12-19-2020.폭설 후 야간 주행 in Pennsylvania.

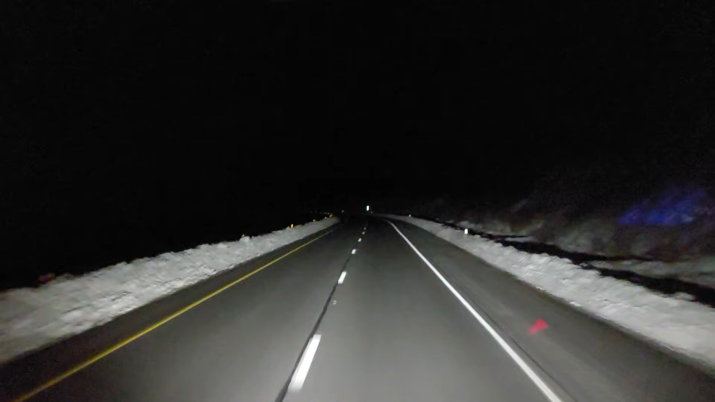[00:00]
안녕하세요 노스아메리카 해피트럭터 입니다. 여기는 펜실베니아 입니다. 인터스테이트가 아니고 이제 us 15번 인데요 지금 양쪽으로 지금 눈들이 어떻게 이렇게 제방 처럼 이렇게